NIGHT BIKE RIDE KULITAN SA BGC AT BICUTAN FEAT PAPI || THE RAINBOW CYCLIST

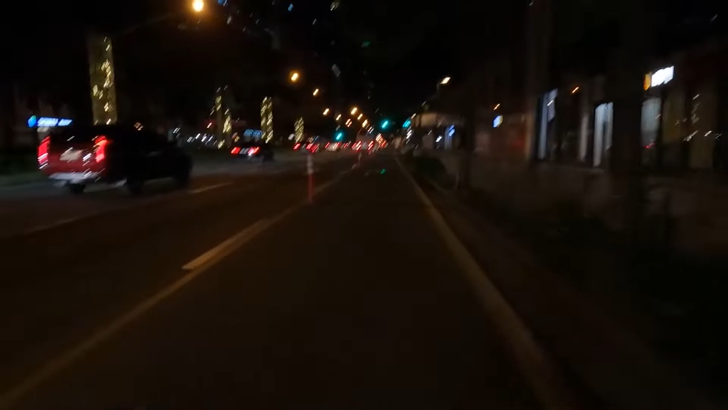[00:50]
Thank you, Makati, LGU, kasi merong bike lane dito. Bali, ang taga-daan natin sa may McKinley.
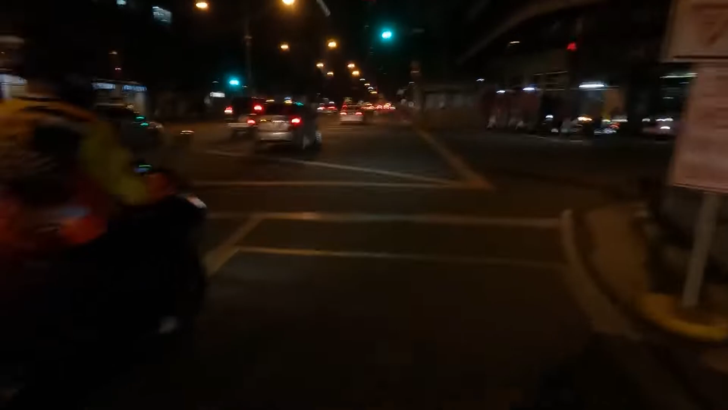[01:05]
So, tatawid tayo ng EDSA para makarating tayo ng McKinley.
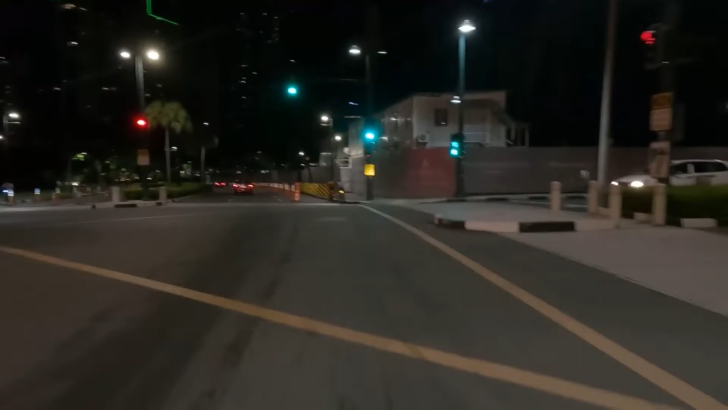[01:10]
Yun, sa mga ka-Barbie, nandito na tayo sa loob ng vicinity ng BGC.
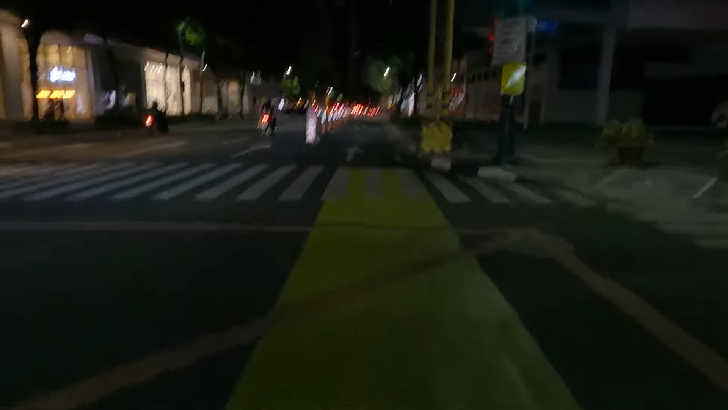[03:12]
At ayun si Erwin. Sa kaliwa, nag-aantay.
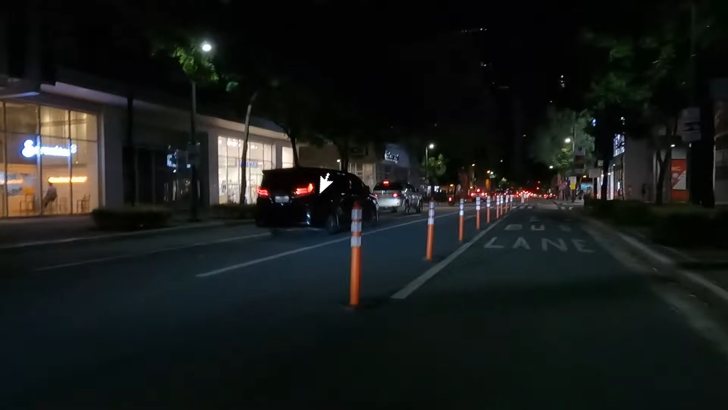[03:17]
Tingnan niyo siya, wala siyang reaction, hindi siya magagalit. Ganyan kabait yung Papsi ko na yan. Ayun siya, oh. Hindi ko alam kung paano ako tatawid. Teka lang.
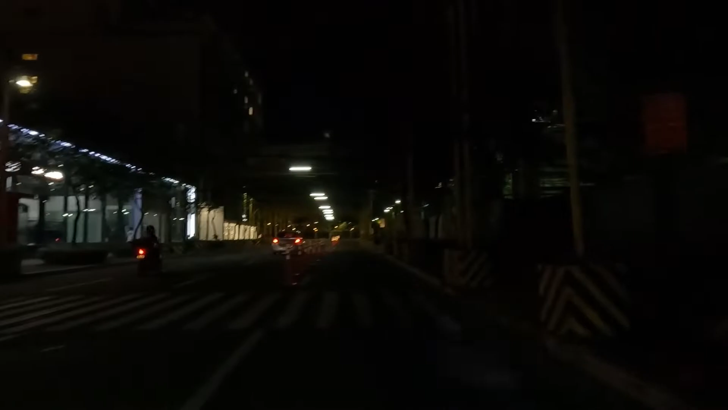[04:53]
So, nasa na tayo part ng BGC? So, dito na tayo sa part ng High Street, dito sa May 20th Street. High Street ba to? Di ba ano to? Yeah. Serendra to?
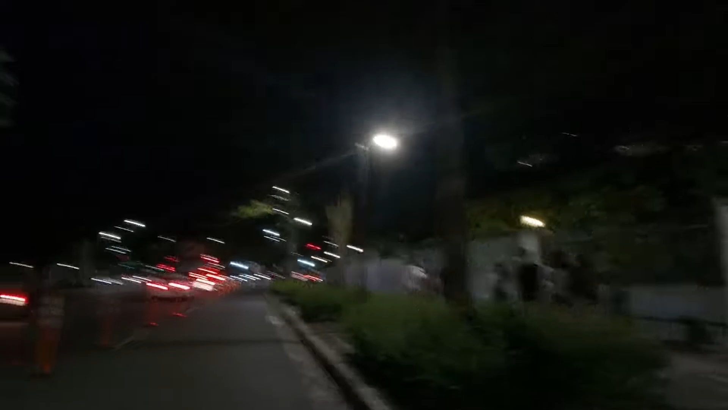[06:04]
Sana all my friend na taga-Serendra. Yeah. Sana all. Ay, mat ako nag-hura. Paki-blink yun ha. So, nandito na tayo. Anong ano na to? Ito SM Aura na to.
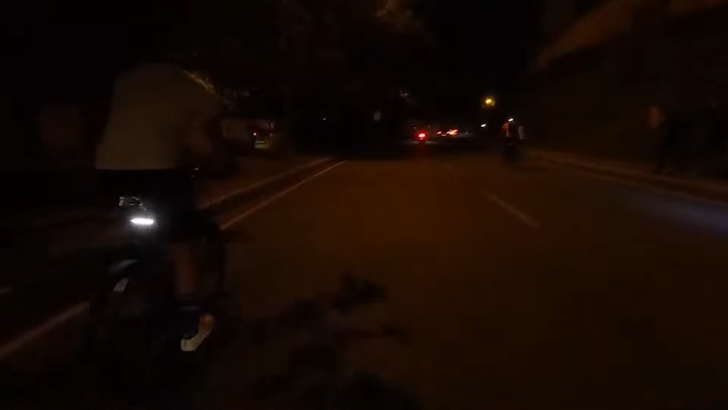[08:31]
kaya dito kami sa East Service Road dadaan.
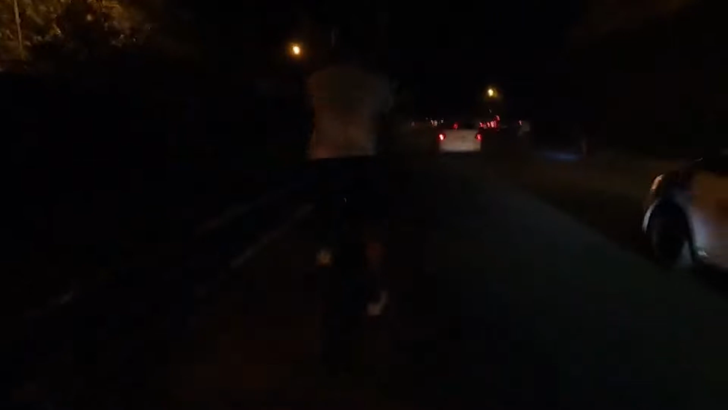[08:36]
Nasa gitna ako, so gigilid lang ako.
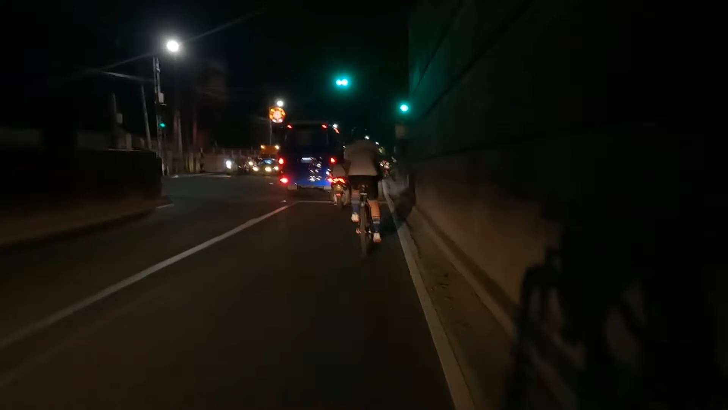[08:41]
So yun na nga mga ka-Barbie, nandito kami sa East Service Road. Ang aking sasakyan. Ayoko talaga dumadaan dito. Napakarami yung sasakyan.
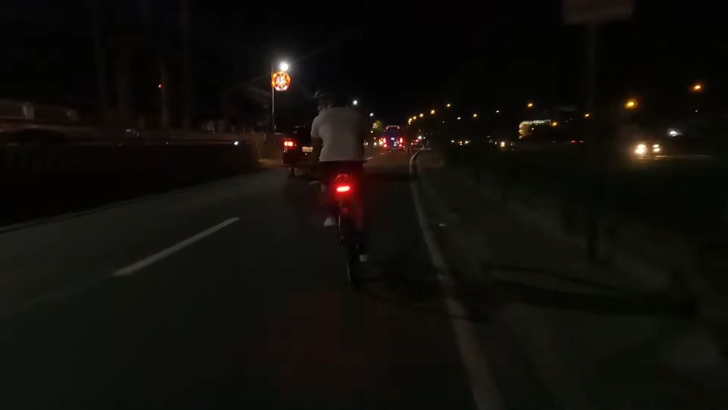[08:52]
Buwelta lang. Ano, buwelta tayo kaliwa? Diretso lang? Yes, may dati yung binabads. Oo. Yung mataas. Oo. Doon. Eto sana doon tayo dumaan sa may ano, yeah, FBI. Ay, bakit kasi yung mauban?
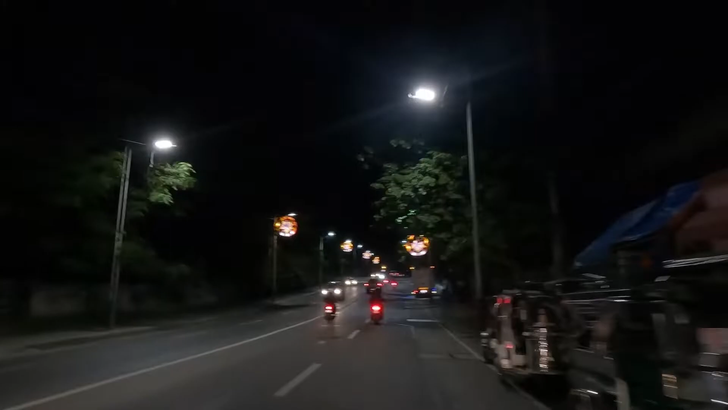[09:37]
Lower Bikutan. Tumubahan na po tayo. Lower Bikutan ba to? Alam ko Bikutan to eh. Ang Lower Bikutan, di ba dun sa kabila?
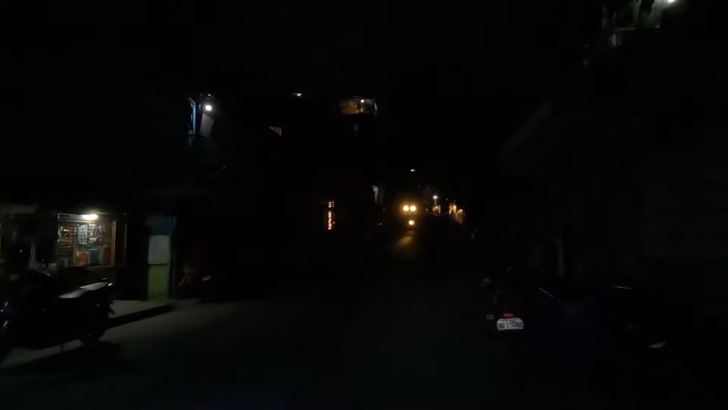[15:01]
Time check, it's 8:26. Tingnan nyo kung gaano ko kabagal umahon. 8:26 ha. Time lapse na lang after nito.
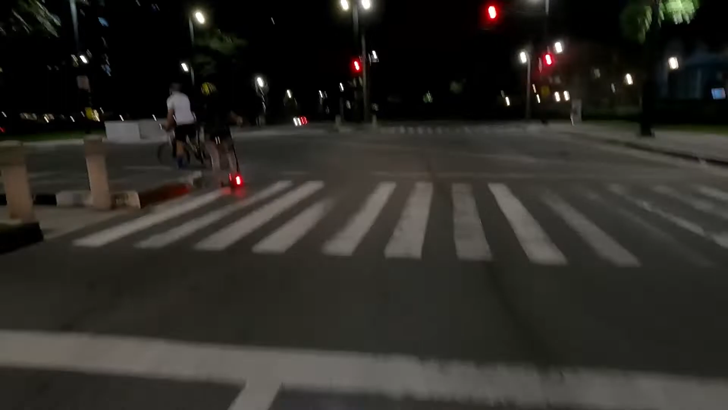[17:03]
Saan tayo? BGC na. BGC na. Ayan, go na.
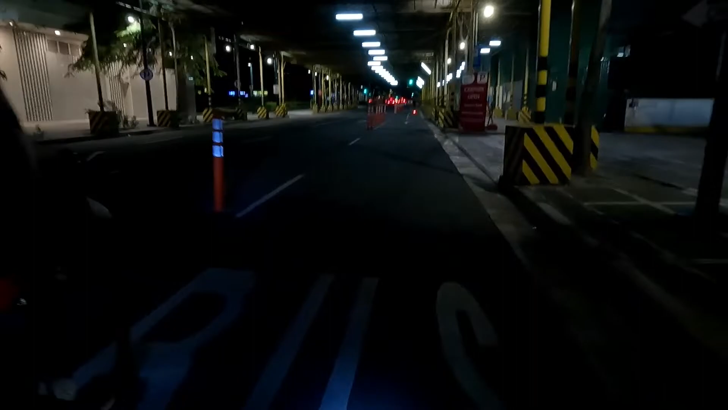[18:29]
Pagod ka? Time check, it's 9:07 PM. So, papunta na ulit tayo ng High Street. Anong street na nga to? 9th Avenue. 9th Avenue. Ang ganda dito sa BGC, grabe.